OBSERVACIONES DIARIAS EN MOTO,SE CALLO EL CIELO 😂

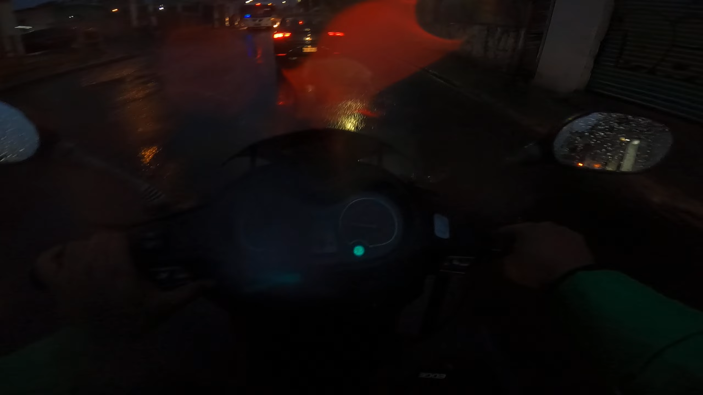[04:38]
Lo que sí es que al parecer lo que ya no me dio con las luces, ¿no? Ya, es así. Más bien las intermitentes ya no me dieron.
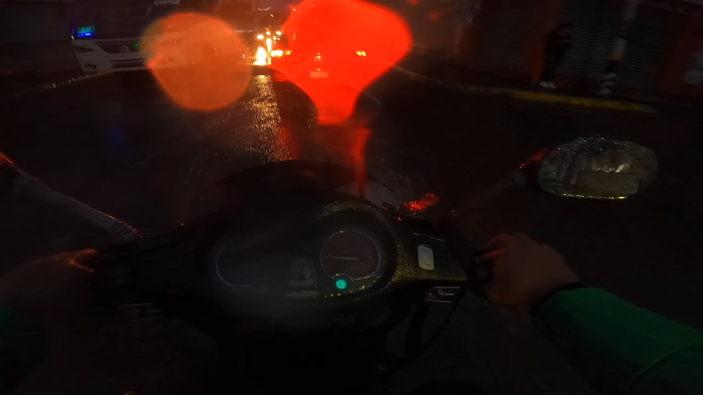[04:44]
Luces sí traigo. Altas y bajas, pero las intermitentes caminaron. Caminaron, manita. Sin pedo.